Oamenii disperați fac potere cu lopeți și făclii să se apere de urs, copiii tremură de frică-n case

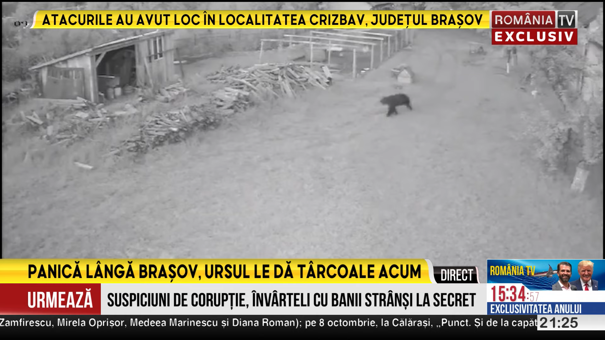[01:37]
Speria de zgomot, ursul a fugit pe strada principală din localitatea Grisbav, unde i-a ieșit în cale copila de 14 ani, însărcinată în șapte luni.
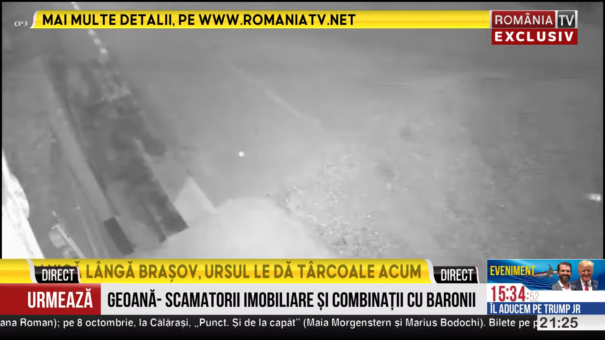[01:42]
Animalul s-a înăpustit pur și simplu asupra ei și i-a provocat mai multe răni pe corp.